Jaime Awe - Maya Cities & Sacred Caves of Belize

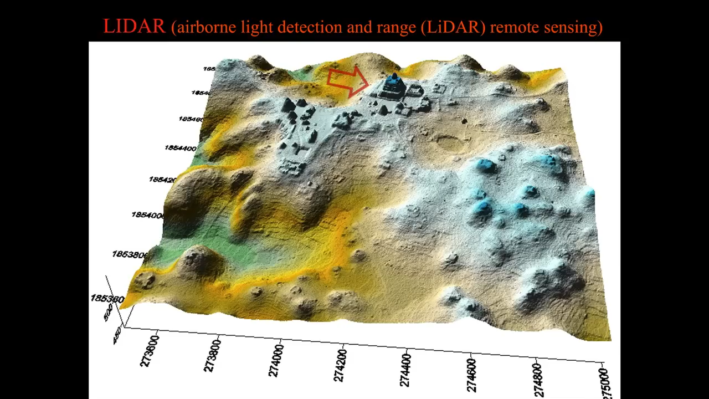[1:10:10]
And this whole landscape was clear cut. These are all agricultural terraces. I have another image. Same structure. And look at all the lines. These are all agricultural terraces all over.
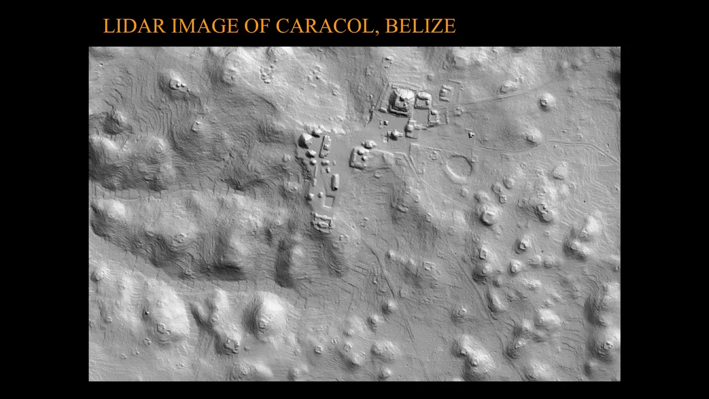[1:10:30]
And every hilltop, these are all archaeological, these are all, you know, mound groups on every hilltop. So again, we know that by, you know, 700 to 900 AD, we have, you know, highest settlement density. And the Maya were farmers.